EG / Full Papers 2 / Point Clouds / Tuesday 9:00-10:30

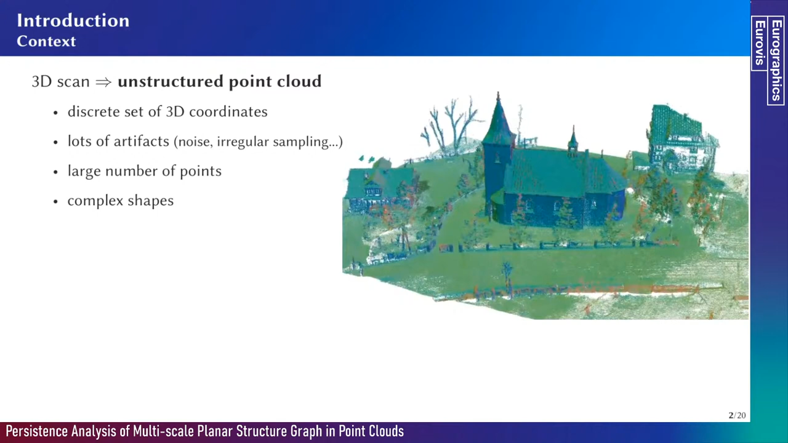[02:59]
But more importantly, scanned shapes tend to be very complex. To illustrate this, let's take one point of the roof tiles here, and ask ourselves what shape it belongs to.
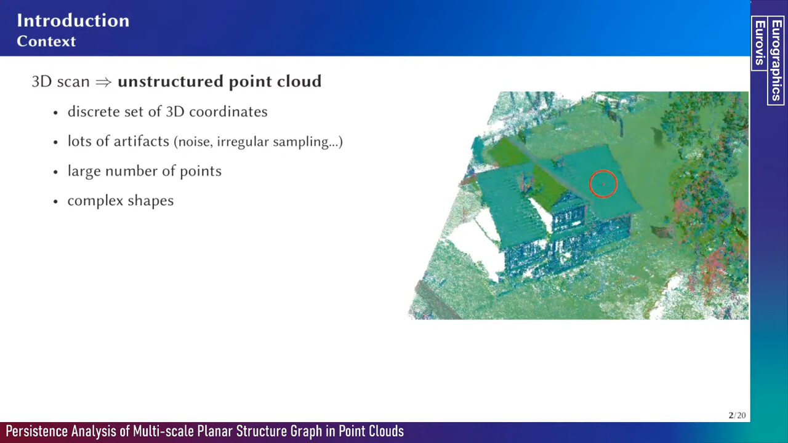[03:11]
Is it a very small horizontal plane representing the tiles, or a medium-sized plane representing the roof?
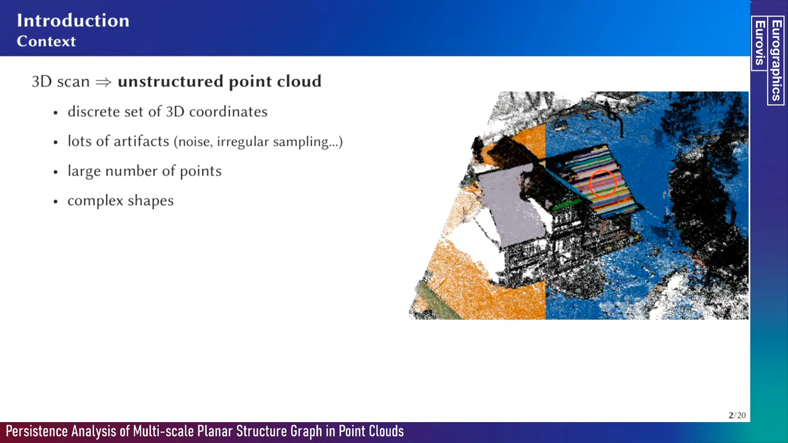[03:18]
Or maybe the entire house is just one detail we don't
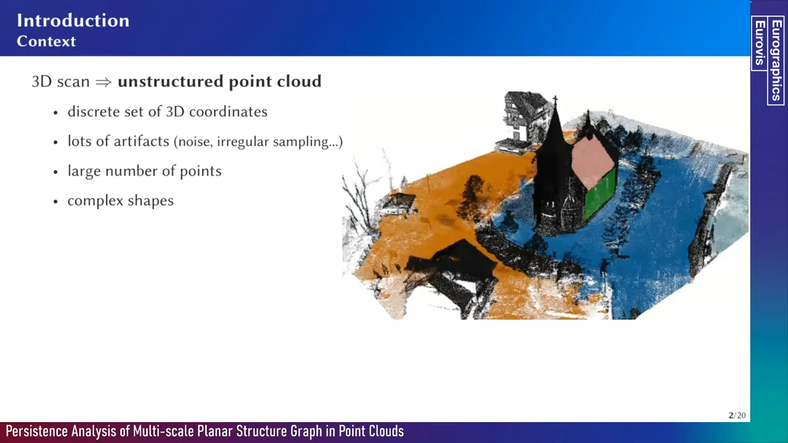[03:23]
want to pay attention to if we are looking at this point cloud from very far. We observe in point clouds with a lot of samples that features have indeed very different sizes, and different shapes can be assigned to one single point. This actually depends on the scale of observation we use.
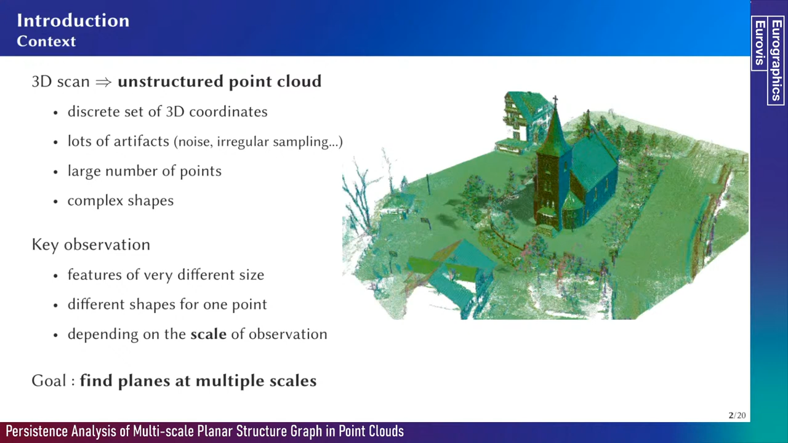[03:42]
So our goal in this work is to take into account this notion of scale to find planar regions in complex 3D point clouds. If we look at existing methods, several algorithms have been proposed to find planar primitives. Some of them use region growing, others are stochastic like the famous Ransac methods, or they often involve optimization procedures to fit planes to point clouds. Another category of methods extract structures.
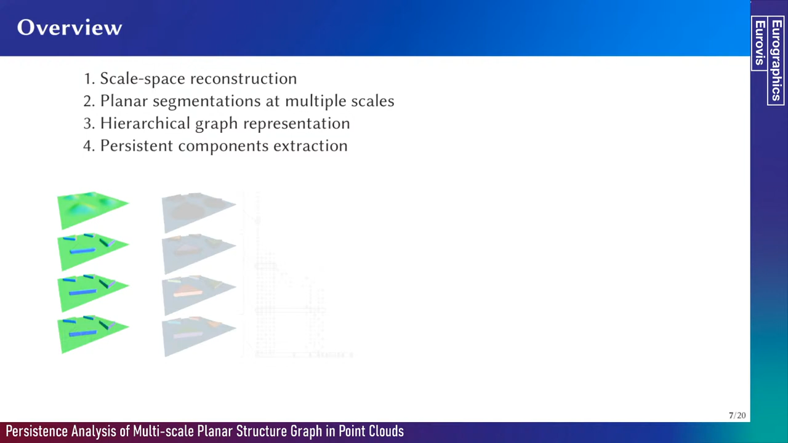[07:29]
using this simple point cloud as illustration. The first step, we construct the point cloud using a scale space approach, so that the shape is smoother and smoother. In the second step,
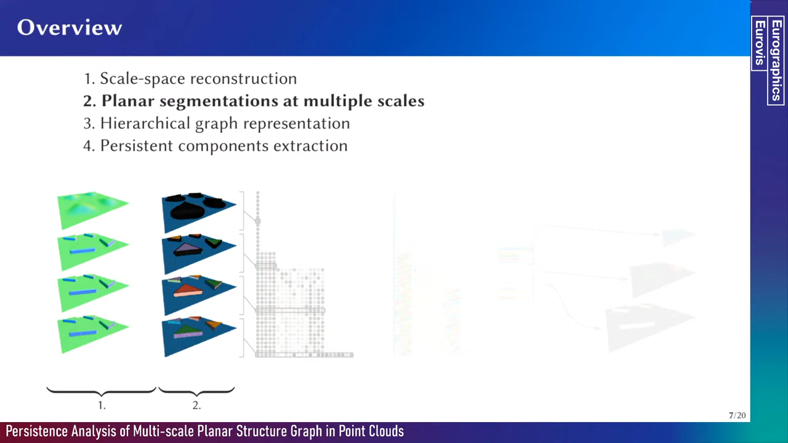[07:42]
we perform segmentations to group points that have similar differential properties at each scale. We construct in the third step a graph to organize all of these segmentations, and link similar regions together. And finally,
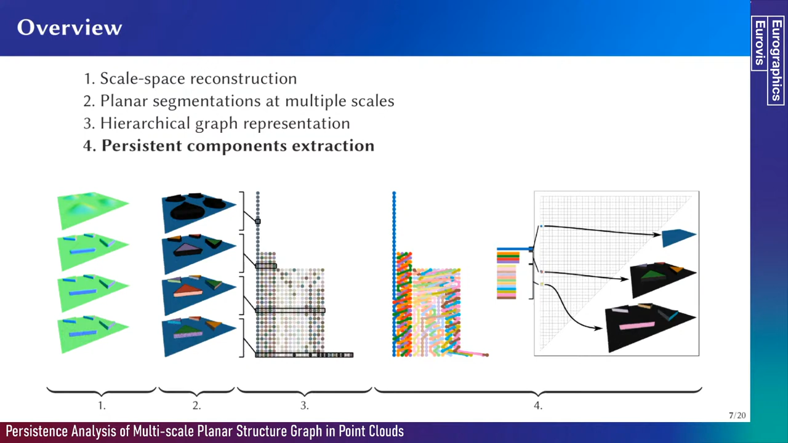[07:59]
we extract the meaningful planar regions that hold at several scales as individual components in the graph. Then, I will describe several applications using our method. The scale is the radius of the Euclidean neighborhood used to compute differential properties. So we define a scale interval, going from the local point spacing, a very small distance, to the whole point cloud size. And then we sample m scales between, where m is equal to 50 in all our experiments. Then for each scale, we calculate the algebraic point set surfaces where
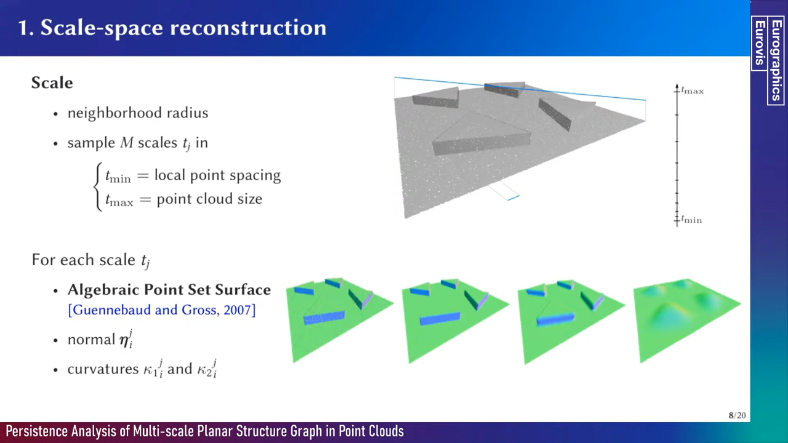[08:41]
the weighting kernel of the APSS is equal to the scale. With this fast point set surfaces method, we are able to calculate normals and curvatures that get smoother as the scale grows. To group points with a similar differential property, we perform a seeded region growing over the key nearest neighbor graph of the point cloud.
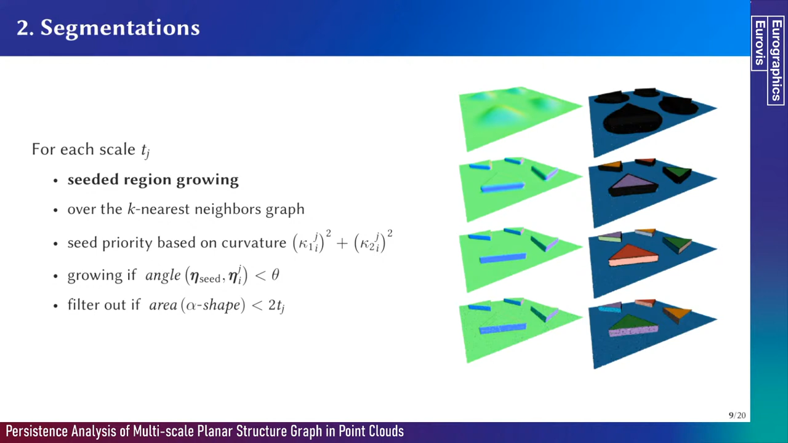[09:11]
We do that independently at every scale, giving us several segmentations with different regions that we need to link together. Here on the right, we see only 4 scales, where colors are arbitrary at each level. All of these 50 segmentations are turned into a hierarchical graph.
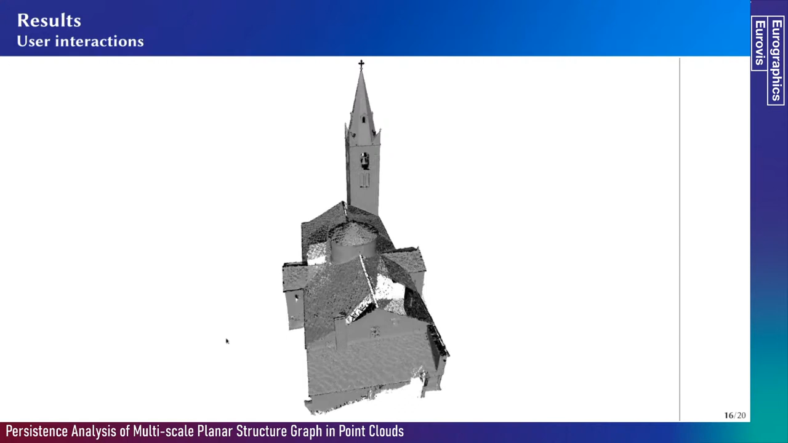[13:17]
If a user selects one component on the point cloud, we can automatically select similar components in
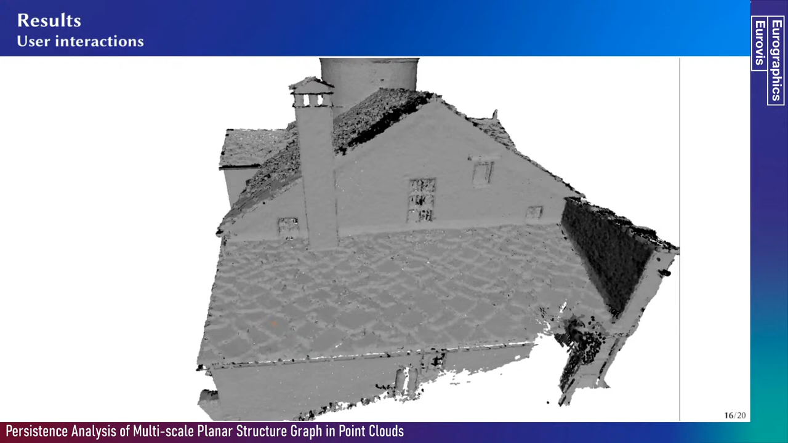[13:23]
a region of interest that have approximately the same birth and death levels.
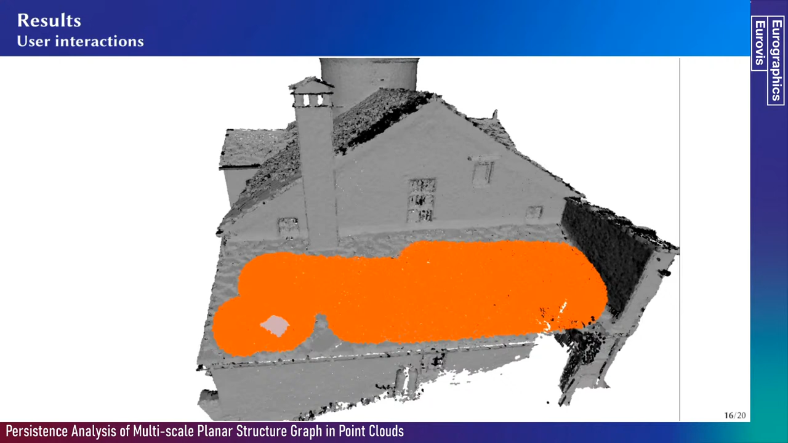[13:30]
So as we can see, closed points in a persistent diagram usually correspond to similar planar shapes.
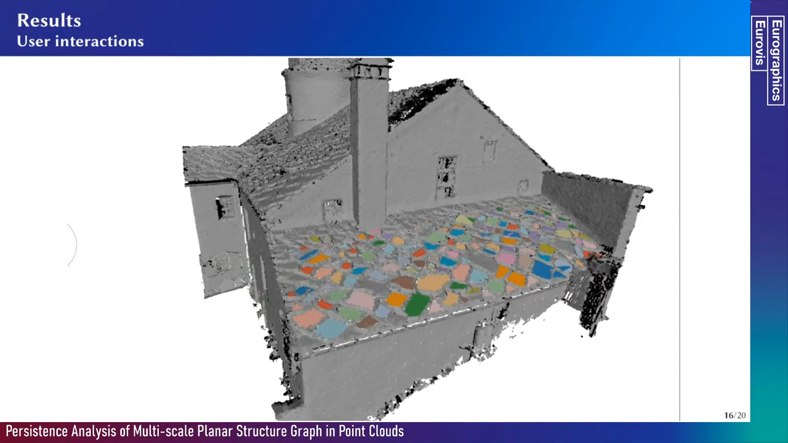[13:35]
And with our tool, it is easy to interactively select multiple regions on point cloud, for real-time reconstruction for instance. We are also able to propose to the user several most persistent components if the first selected one is not wanted. Here the user changes from the roof components to the tile component. Together with the comparison tool, it makes interactive point selection more intuitive and allows us to use more complex data.
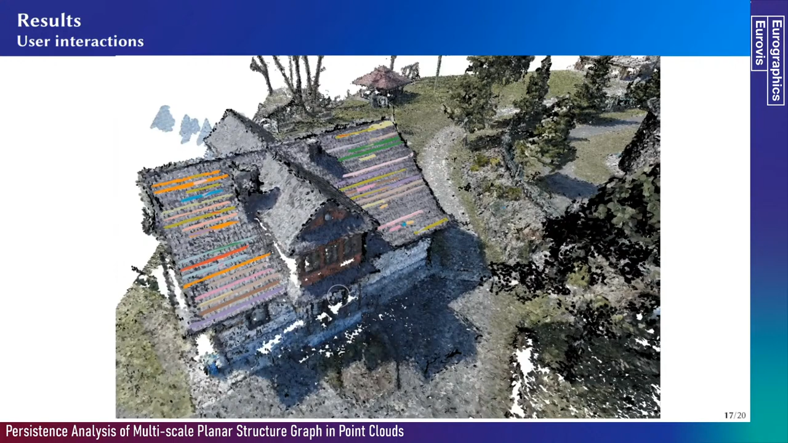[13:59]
We did a comparison with RANSAC and RAPTOR that detect planes at a single scale,